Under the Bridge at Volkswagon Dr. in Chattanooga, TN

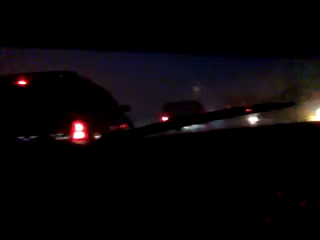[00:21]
Gustin' winds and rain fucking pouring in. Uh, it's a fucking nightmare under here. I had to pull stuff under here because, uh, fucking, look at the hail, man. I don't think y'all can even see that out there. I don't have the special effects for you. Oh, man, I wish I did because, man, this is some fucking intense shit. We're all just sitting there like fucking chow, man, waiting to die. Uh, we're, the wind is gusting by 50, 60, 70 mile an hour.